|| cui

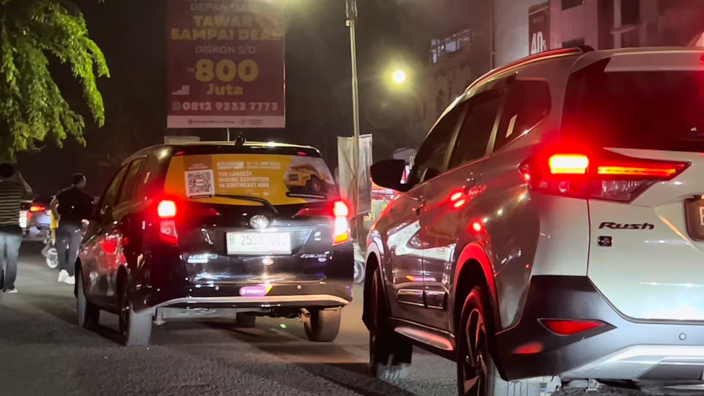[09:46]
Woi, 1, 2, 3, 4, 5, 6, 7, 8 ngeyel, mati ntar tabrak lo, mati ntar tabrak. Gak boleh, Bang.